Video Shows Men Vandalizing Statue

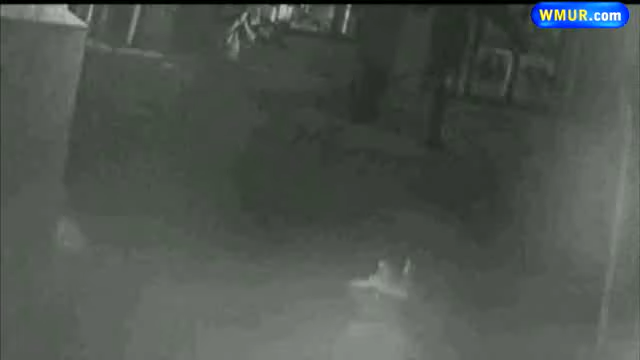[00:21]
But watch closely. A few minutes later, a group of people approach and try to put the sculpture back in its place. Then, the culprits return, yanking both statues from their bases.